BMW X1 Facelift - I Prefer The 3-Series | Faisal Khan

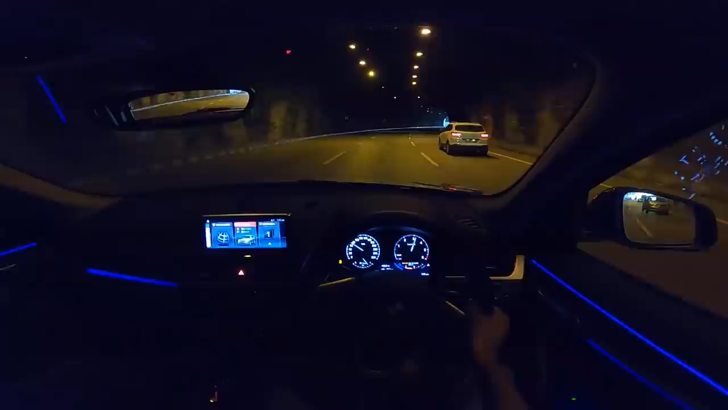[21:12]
That's really nice. In fact. Before we get out of this tunnel. Can I actually get inside the lights. Ambient lighting. And change the colour of the light. Probably I can. Here we go into green. Green looks really rad.
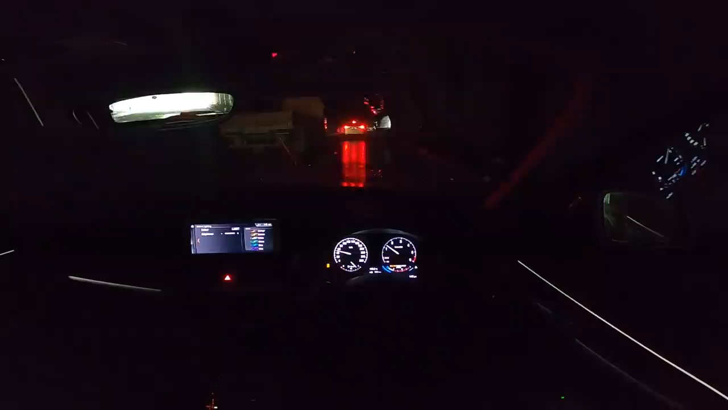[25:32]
So there is green, there is white. I don't know where, water is falling from. And white, you can't much see. Okay, you can't see much actually. Orange, only 6 colours. That's like very limited.